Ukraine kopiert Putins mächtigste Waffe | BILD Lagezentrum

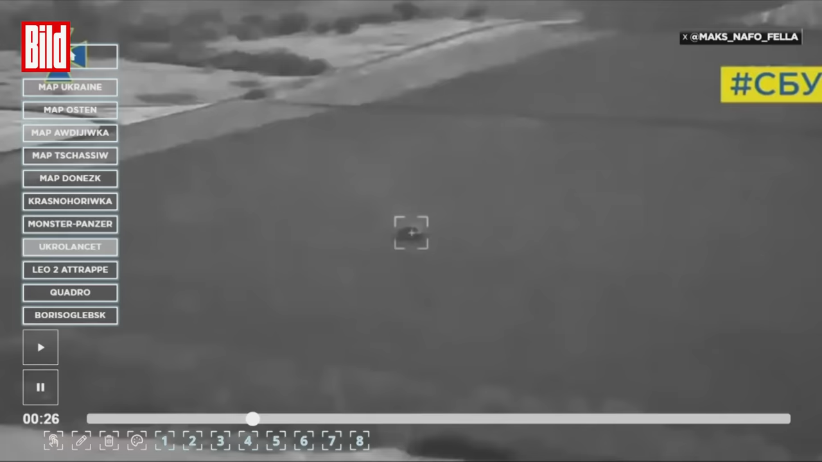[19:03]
Aber hier, ich hoffe, man erkennt es, hier ist er zu sehen. Er nört sich von oben und rast eben auf dieses System dort vom Typ Tor zu und trifft dann auch frontal.